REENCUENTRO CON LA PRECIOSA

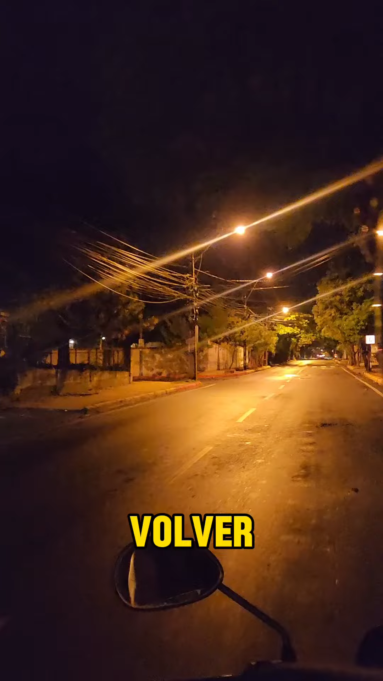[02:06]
Voy a volver a andar en ella. Ya va estando tarde y las calles están un poco desoladas.